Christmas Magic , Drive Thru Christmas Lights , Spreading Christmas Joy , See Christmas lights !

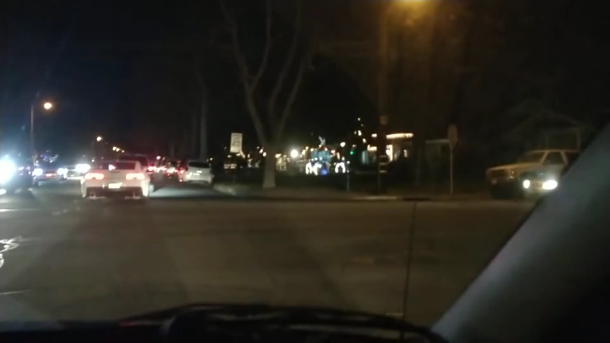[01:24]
waiting at the intersection show you guys more lights just a second